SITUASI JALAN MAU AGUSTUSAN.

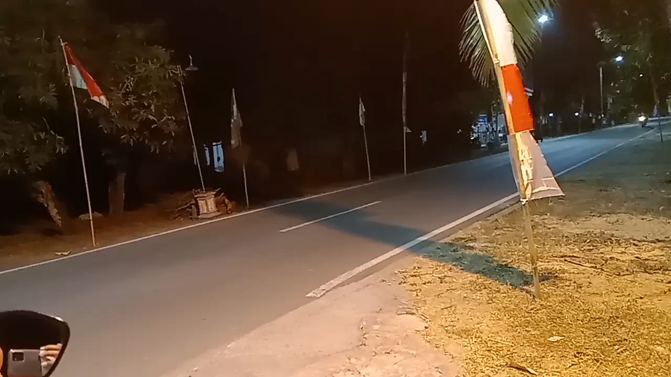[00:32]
Cerita niki, wow, nih benderanya. Nih Gang Kiambang Residen nih.
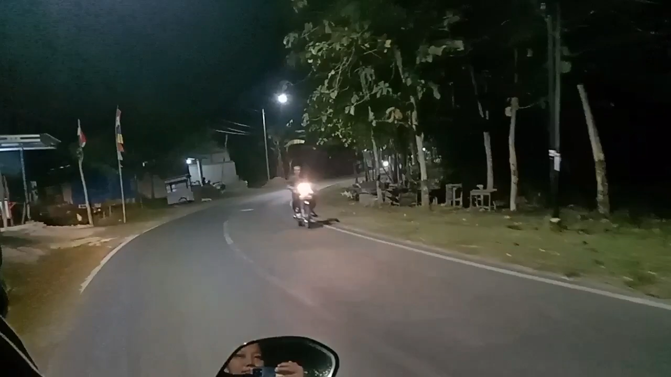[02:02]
Alhamdulillah mulai rame, banyak yang udah masang bendera, terus lampu bola-bola,
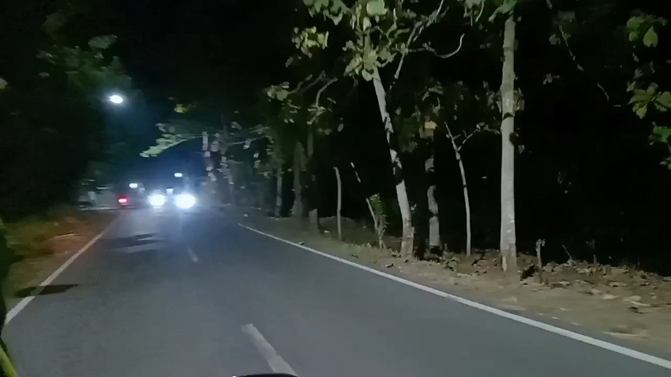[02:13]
udah banyak umbul-umbul. Ini umbul-umbul. Jadi nih adek, apa dek?
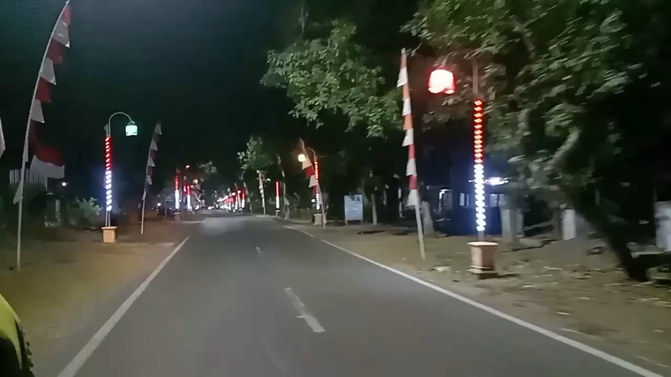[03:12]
RT sapa ya, Pak? Ya. Kemeriahan RT 9 nih. Jan kompak nih bener nih RT-nya. Warganya kompak. Semua pakai umbul-umbul, bendera, lampu, terus ada lampion-lampion di atas. Ya. Pokoknya kompak nih, RT ini nih paling kompak dari dulu nih, RT 9 nih.